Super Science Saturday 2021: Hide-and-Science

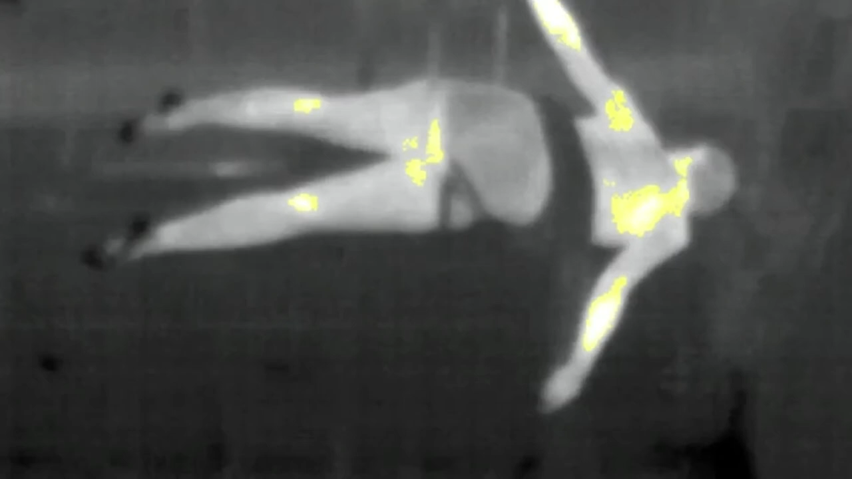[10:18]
whoa look at that i'm picking up a heat signature right in the middle of the main seminar room
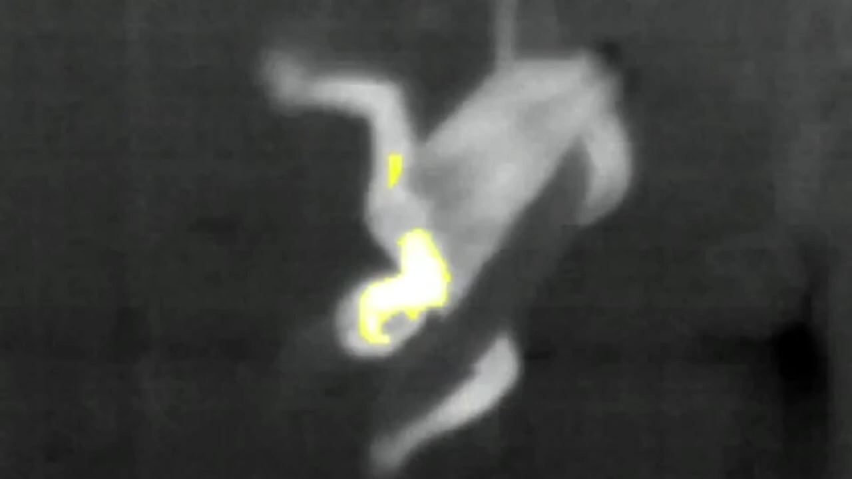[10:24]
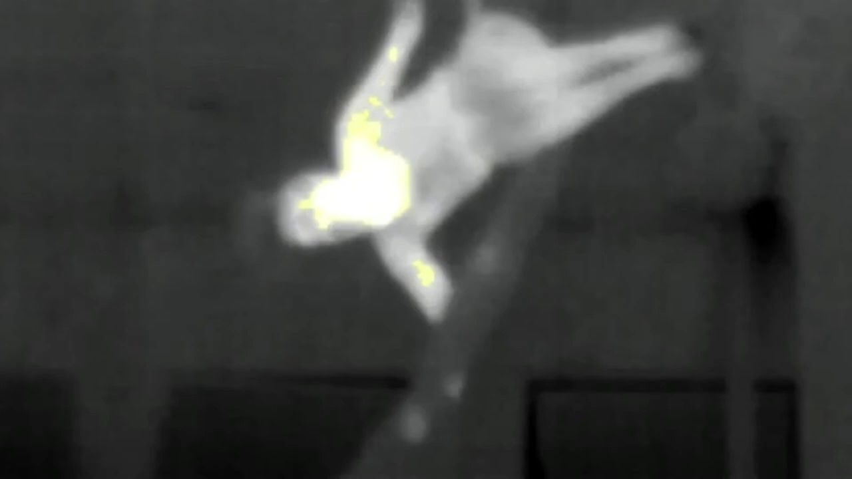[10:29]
that that looks like a person flying and
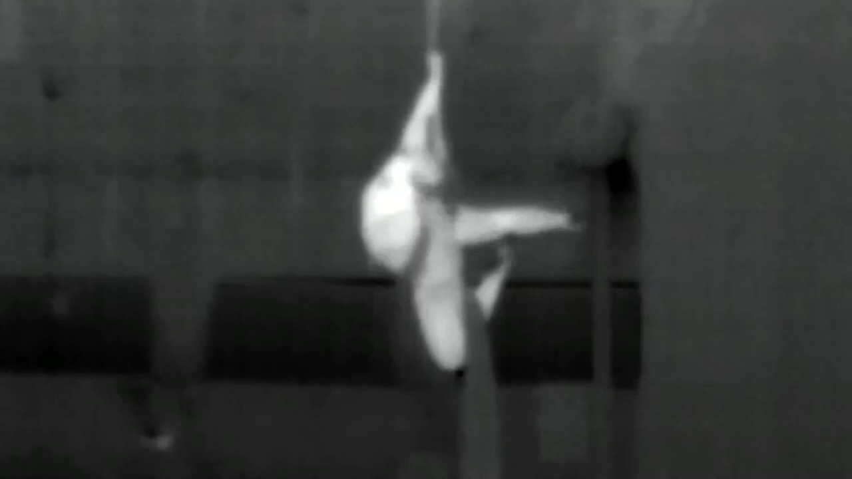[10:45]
uh yeah she's so much warmer than the rest of the environment that the infrared camera is picking up her heat signature incredibly well
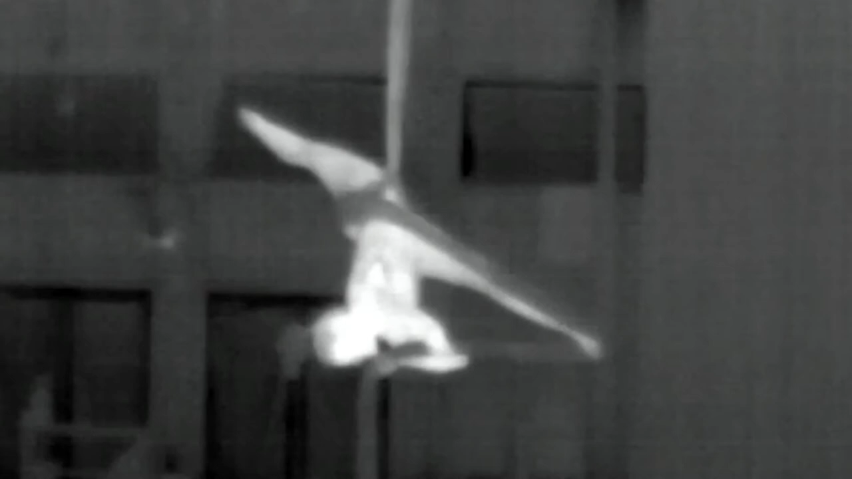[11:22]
i think it's a wizard i think we found one look at that